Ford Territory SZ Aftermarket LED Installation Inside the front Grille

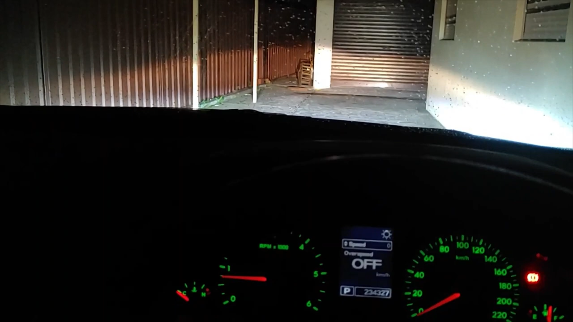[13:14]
So they are not gonna cause any problems for the oncomers. So it should be okay.
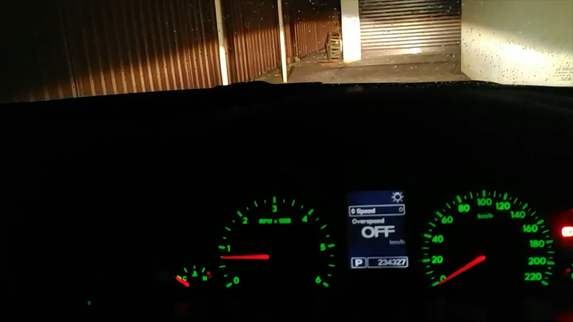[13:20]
And my road is a lot more lit than what it originally was without these LEDs.
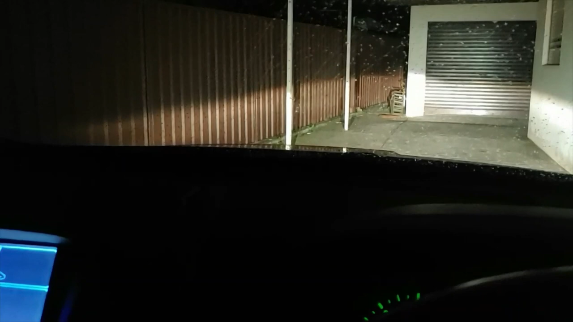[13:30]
I think that in the future I might go ahead and replace these LEDs with something more powerful if I need to.